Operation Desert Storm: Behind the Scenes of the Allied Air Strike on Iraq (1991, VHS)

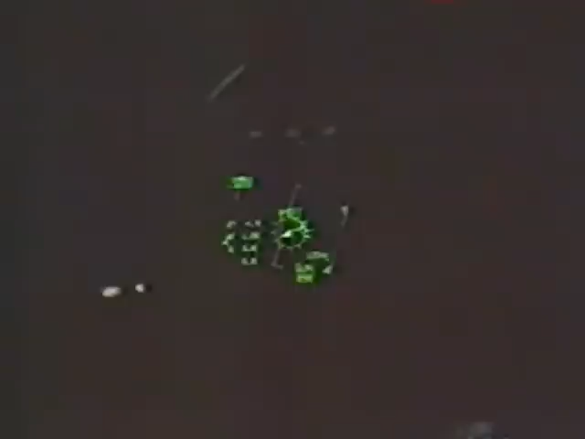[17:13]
Forward-looking infrared night vision systems make night flying safer and easier than it ever has been. Systems like terrain-following radar allow planes to avoid enemy radar defenses by flying very low and in all weather.